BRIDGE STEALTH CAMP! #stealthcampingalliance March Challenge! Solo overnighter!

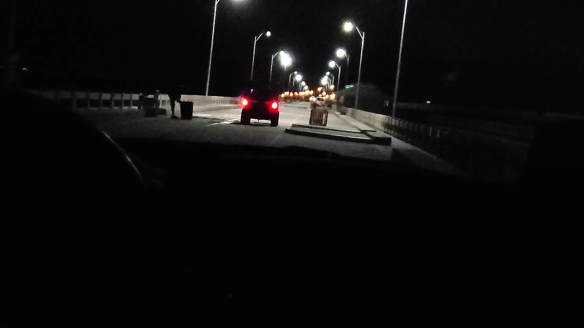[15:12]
oh he's emptying trash cans or something right now yep i didn't think he was emptying the trash can behind my car he hasn't said anything yet